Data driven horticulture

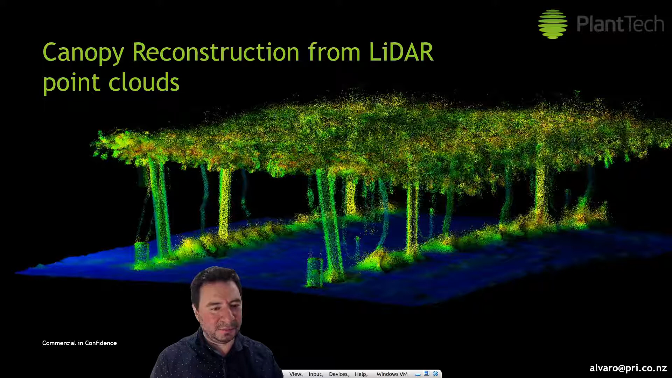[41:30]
One problem with doing that is that collecting ground truth, essentially kind of exact solutions that you can compare against your point cloud measurements, it's really hard and sometimes really expensive.